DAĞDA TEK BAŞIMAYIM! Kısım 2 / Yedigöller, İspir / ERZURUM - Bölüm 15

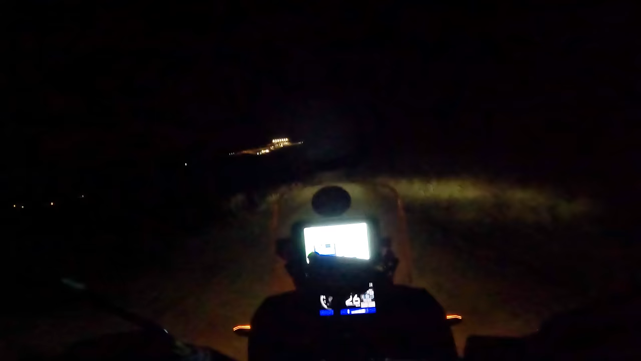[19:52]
Lan milletin gündüz zor yaptığı yolu akşam yapıyorum ya. Böyle bir şey yok. Aa! Hala viraj, hala viraj.
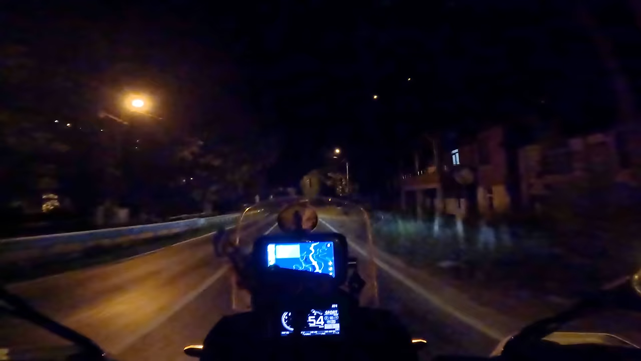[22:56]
Rize'ye kadar 60 kilometre yolum var. Yaklaşık bir saat.
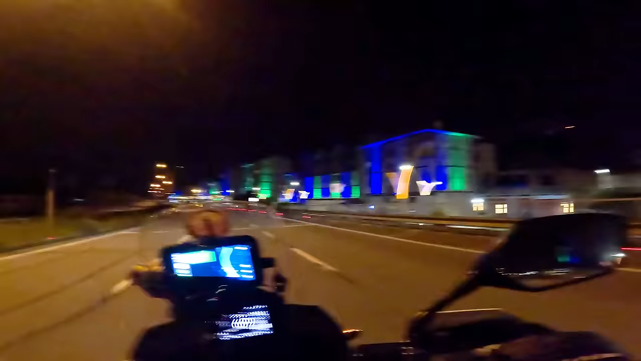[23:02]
Ya şu ışıklandırmaya bak, bu nasıl bir karşılamadır. Rize'ye hoş geldik o zaman. Dakikalık yolum kaldı. 20 kilometre. Rize'ye girdim ama. Hadi az kaldı. Ha gayret.